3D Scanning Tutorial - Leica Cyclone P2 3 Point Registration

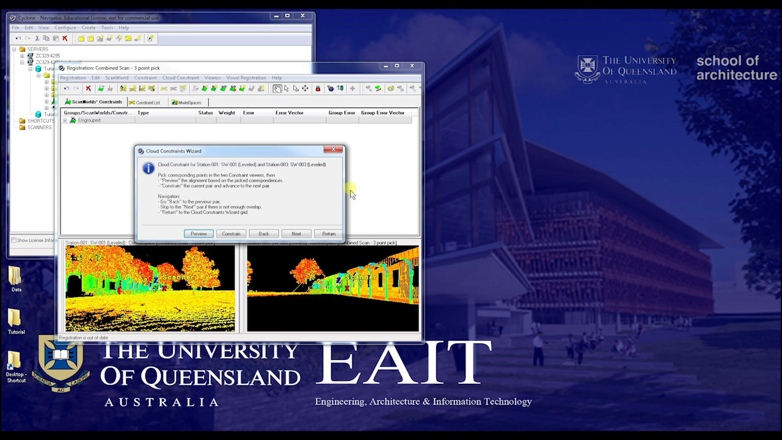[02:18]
From here it brings up a new window.
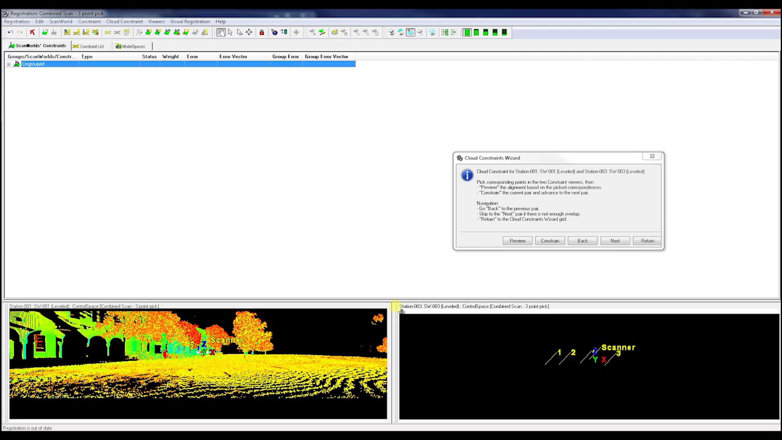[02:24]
So we'll maximize all this up to try and get as much view as possible. From here we're essentially in two model spaces and we just have to select three points in common between the two various scans.
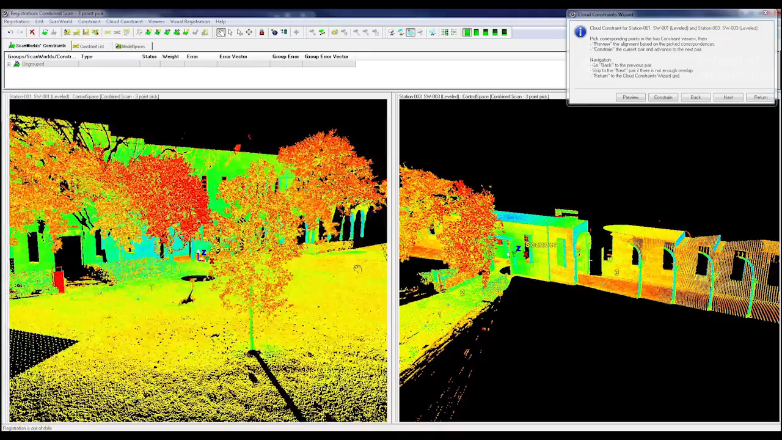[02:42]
You can select more points in this but it's largely unnecessary.
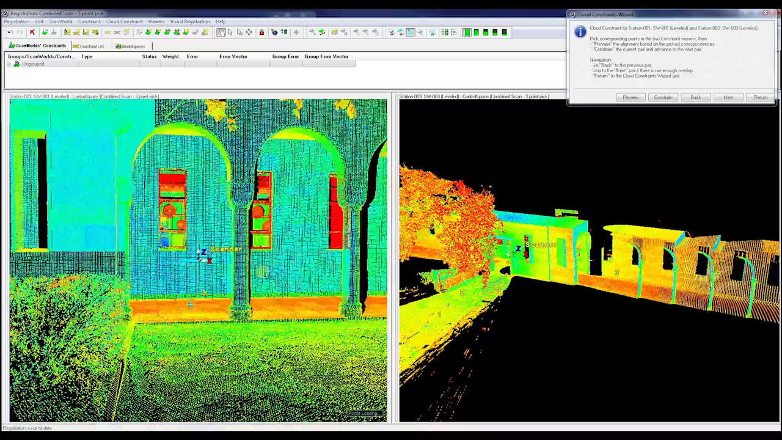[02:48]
Three points will do you fine.
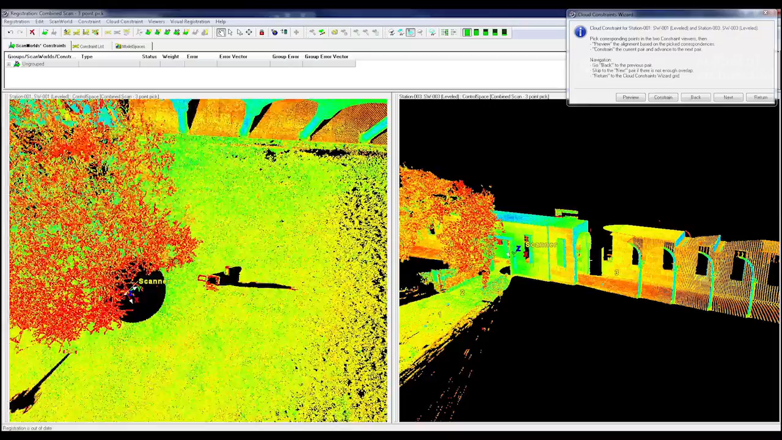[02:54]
Now if we remember from before, the key element to navigating model space is where our central point is.
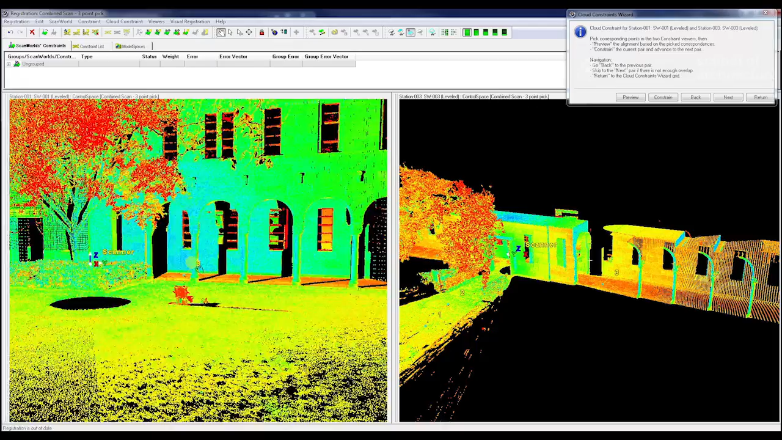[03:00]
And understanding that's where we can rotate to, that's where we can zoom to, we can't zoom past there.
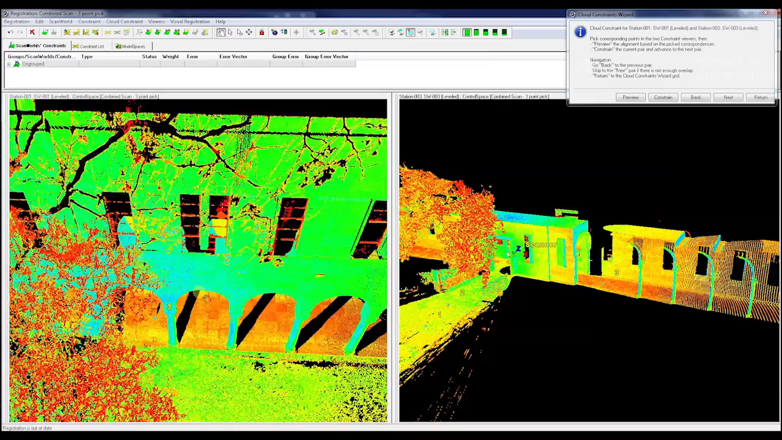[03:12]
It's really critical to understanding how to navigate model space. So from there you can navigate around. Another helpful tip when navigating model space is also you can locate to your scan location at any time. To this you just want to select your seek tool, hold shift and then left click. There we go.
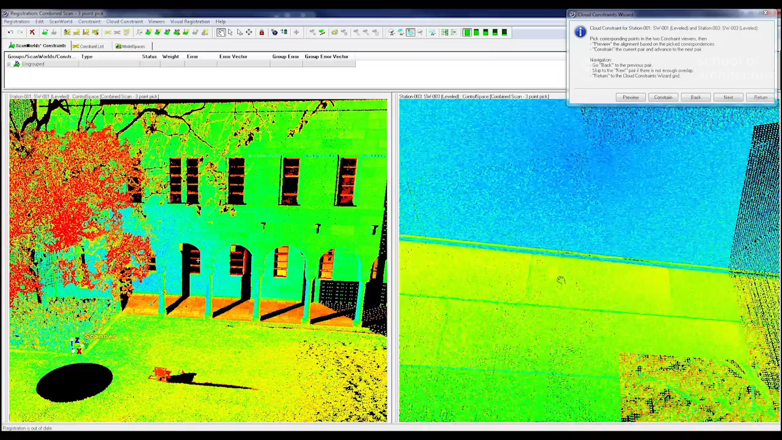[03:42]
And then we can hold control to stay locked in our place and we can navigate around based on our target. It shifts it slightly there so it's a little bit off.
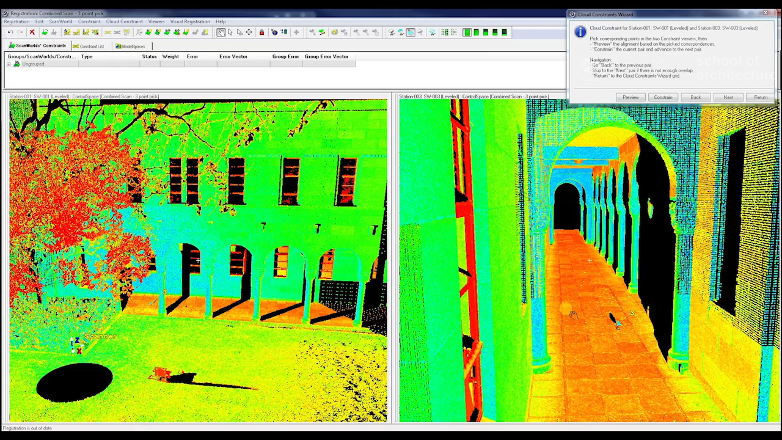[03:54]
That can be useful if you're getting a little bit lost in your scan and it can be sometimes an easy way to find common points.
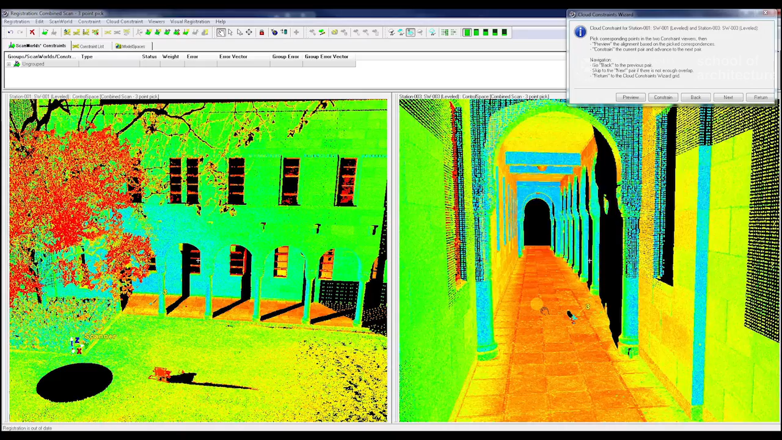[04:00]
Now for us I'm pretty good. I know where it all is. So we will just go there. See our third target in there.
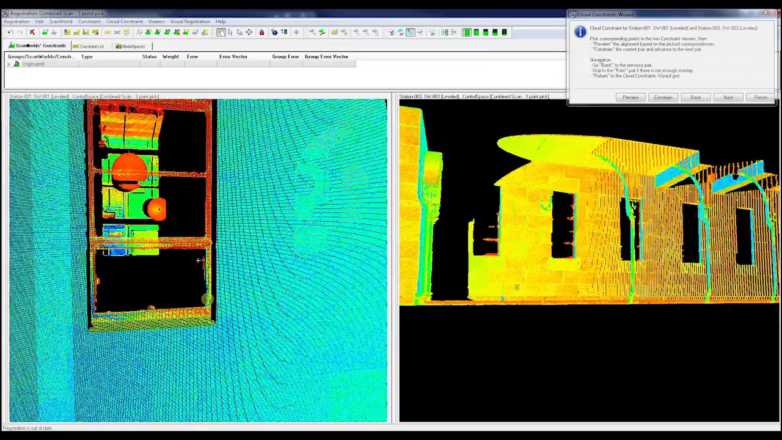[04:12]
We want to find three points that have some data in common. So here we're using our first window along the corner and we're going to use the bottom left corner.
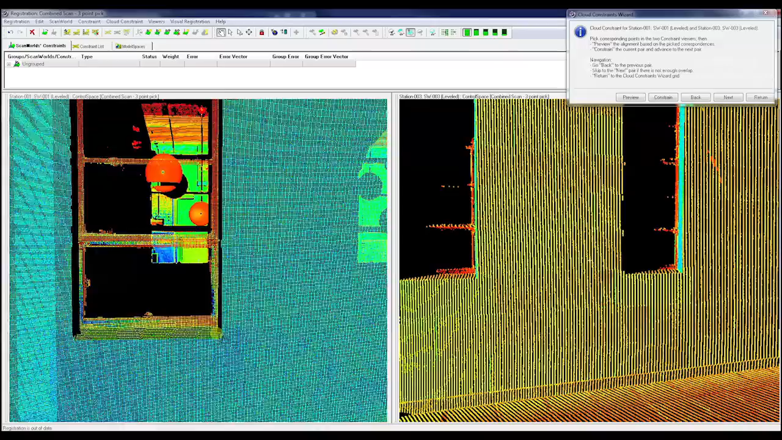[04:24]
Windows are very good generally speaking because they have distinct edges which you select. You don't need to get this close. You just need to get roughly the tolerance is about 100 mils so you can change this in settings to have higher tolerances if you need to. Select two points there. Go out.
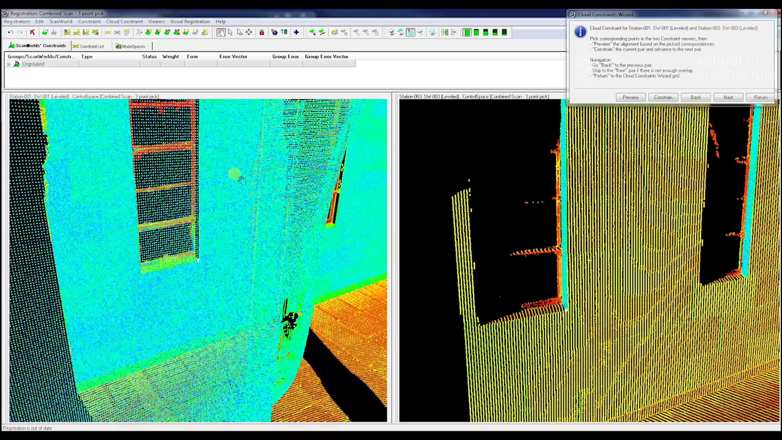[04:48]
Find another two points. You generally want a decent variety of points.
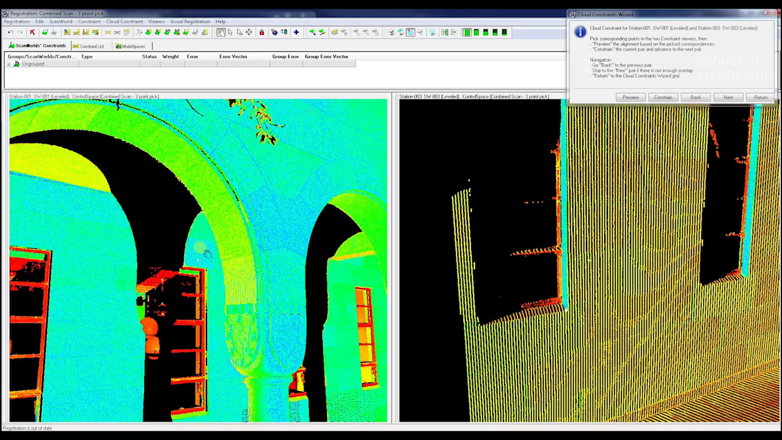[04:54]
Though it's not the end of the world if you don't.
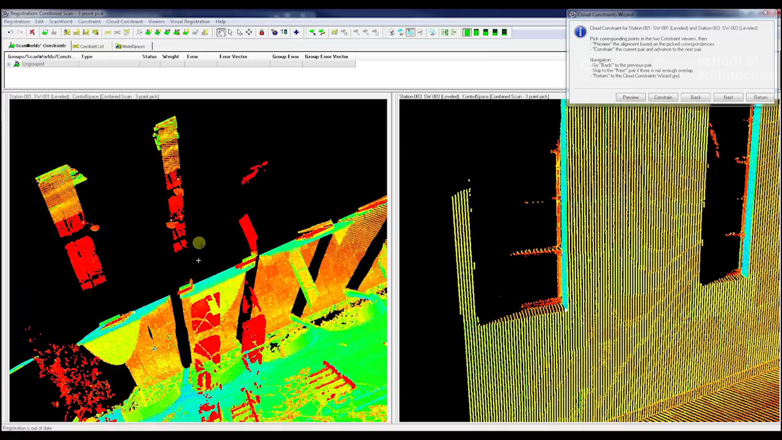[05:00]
So we'll just go up, down, navigate through. Set this top corner here. Same thing back here. So this is the second window. Up, cross, down, zoom in, pan up. And we've got a similar point right here.
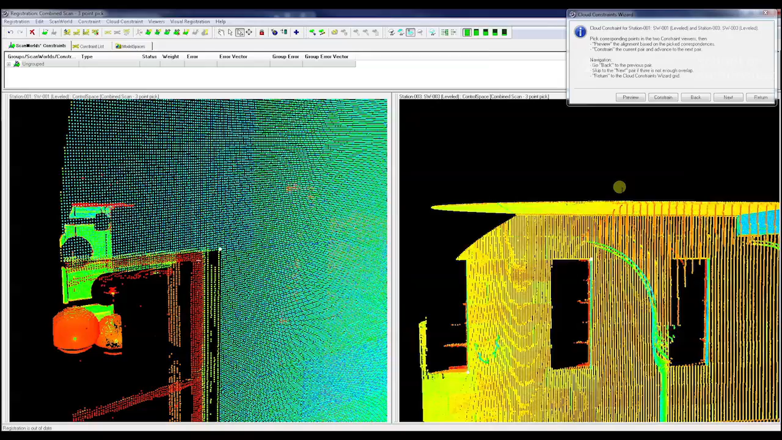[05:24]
So for our third point we might select something a little bit different.
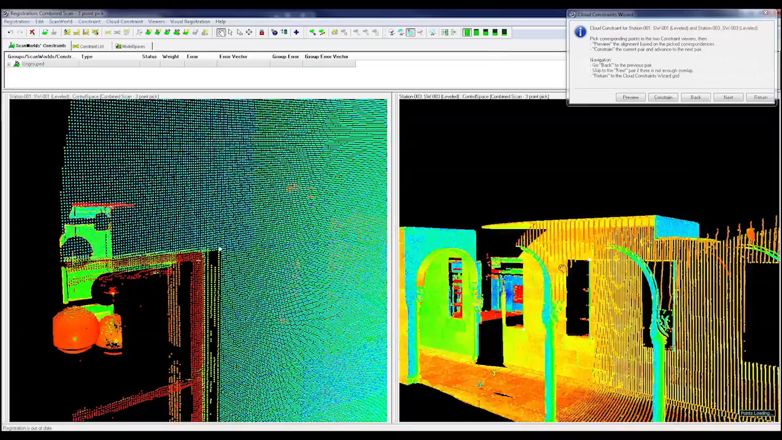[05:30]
So we'll try and find another common point between the two. And that's, you can probably find one in this doorway here.
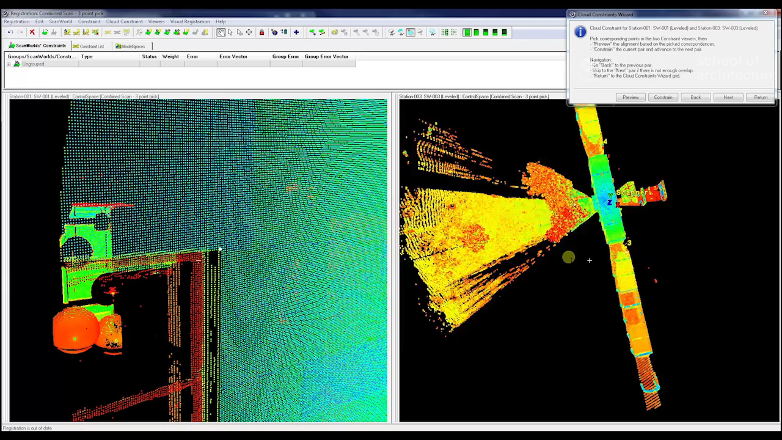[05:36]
So we just go right across, down, zoom in, zoom around.
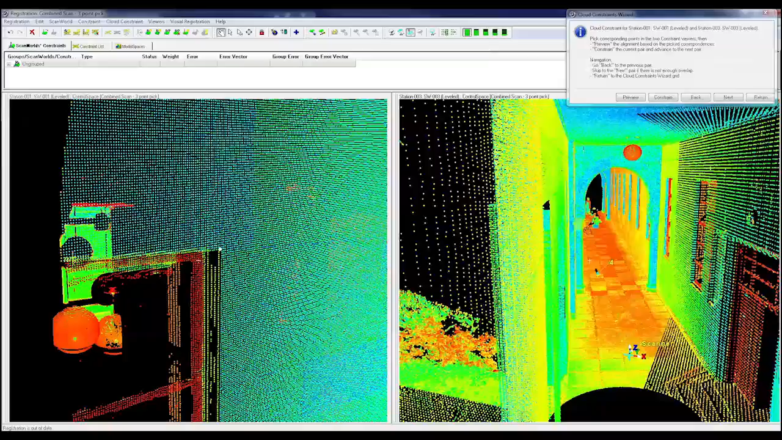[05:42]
Because we probably want this top corner, the doorway.
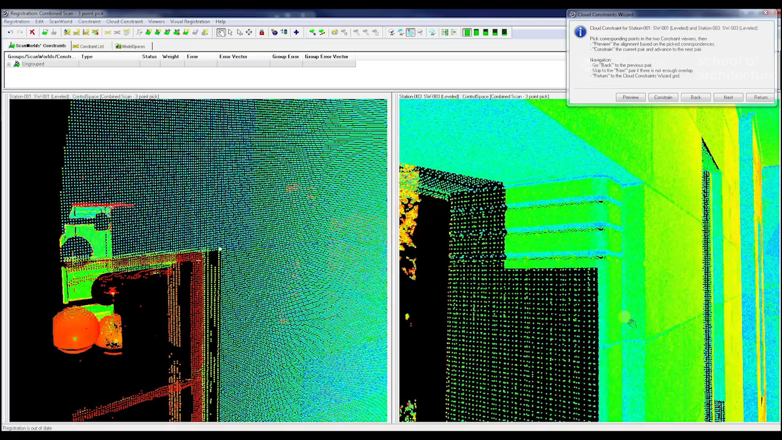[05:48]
Maybe we can get up into it. Maybe this front corner here. So for just a sec, just make sure we've got it over here.
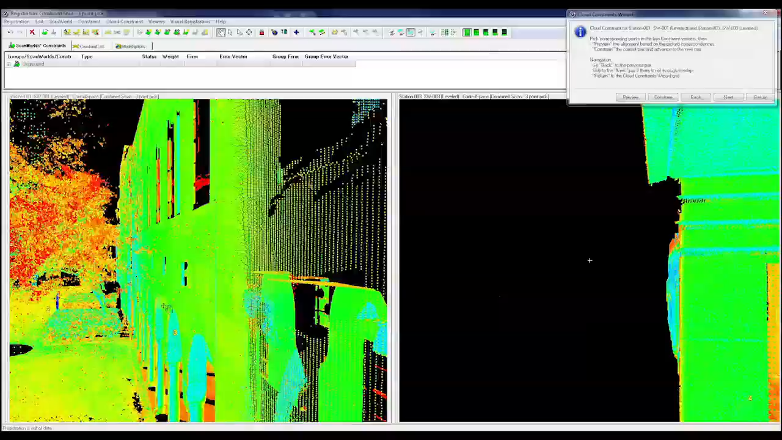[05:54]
I'm pretty sure we do.
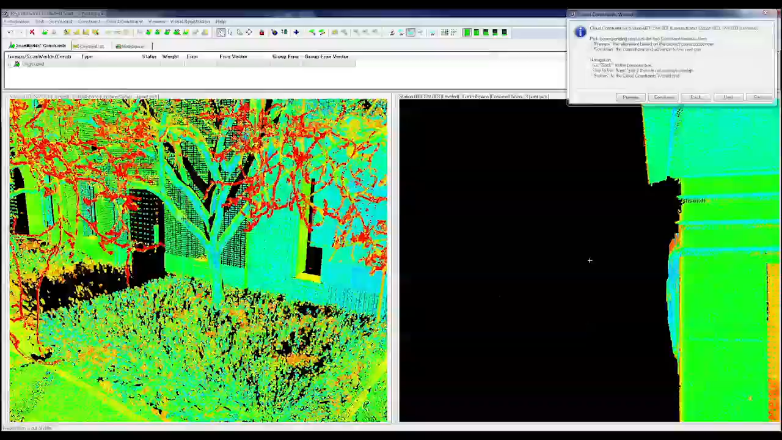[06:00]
And down, down, zoom in.
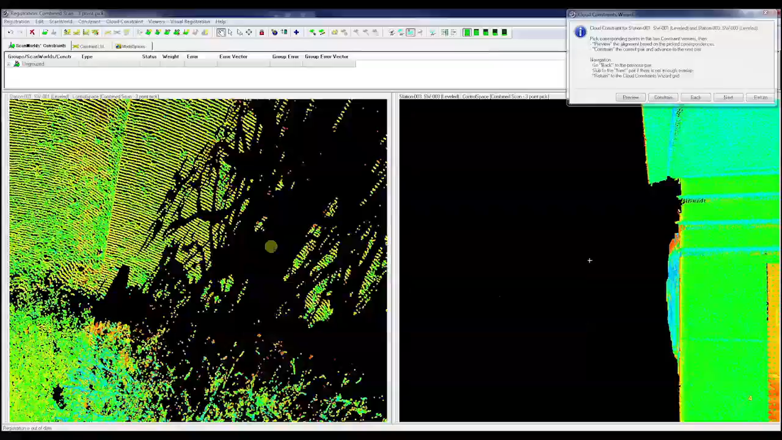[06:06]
And so you can take a little bit of getting used to navigating through these menus. It can be a little bit more difficult than using a registration methodology.
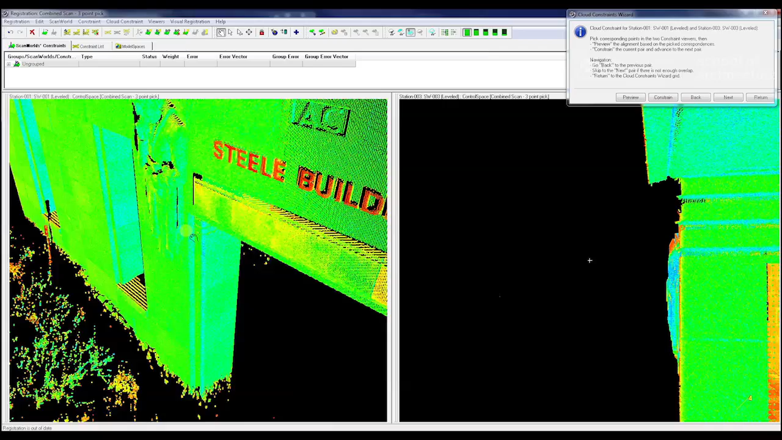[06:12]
But if you don't have targets, you don't have targets. That's pretty much what you have to deal with. Here we go. There's a point. And there's a point right here.
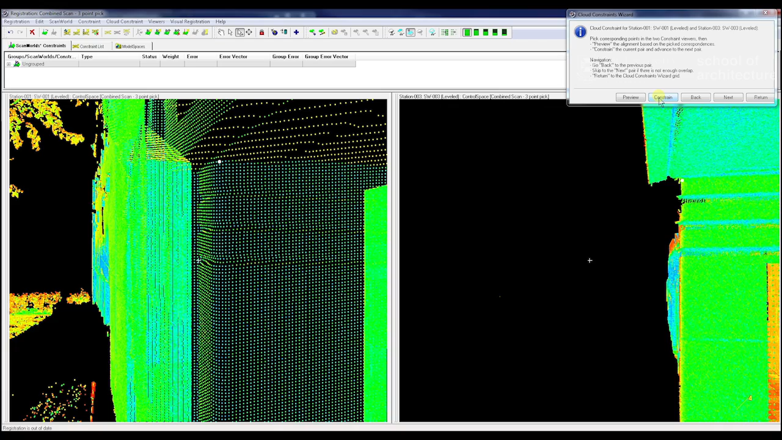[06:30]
And you just then collect our constraint button. And that's constraint.
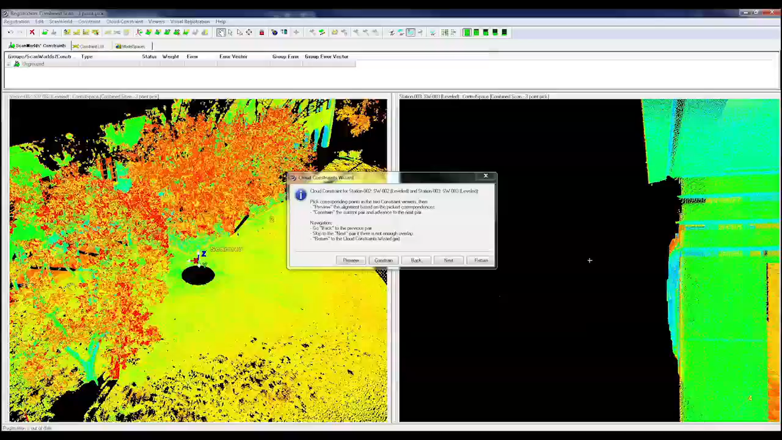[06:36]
You can also preview our constraint by selecting our preview button, which I'll show you on the next scan. So for here, it's the same idea. Again, we're going into our central scan. But we're going to the other side. So we'll select a window first. Just want to make sure we can see that one.
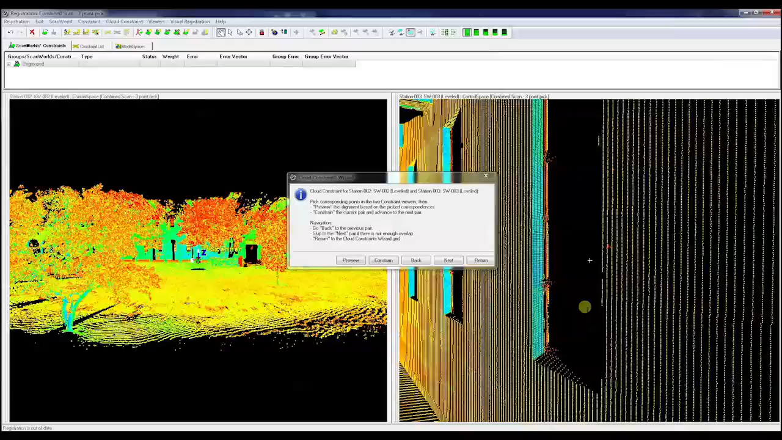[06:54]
So that is the second window across. Yep, we can see that fine.
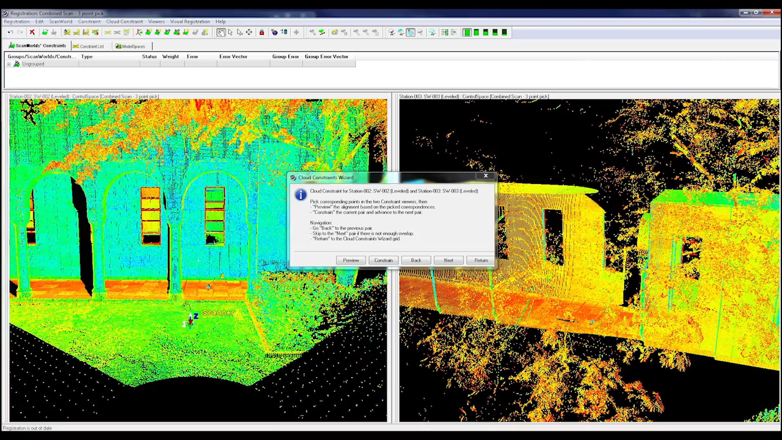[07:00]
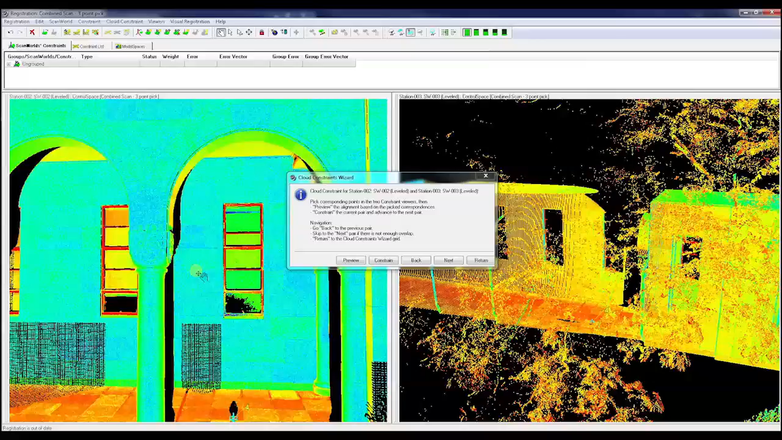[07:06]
So we're going to set this edge.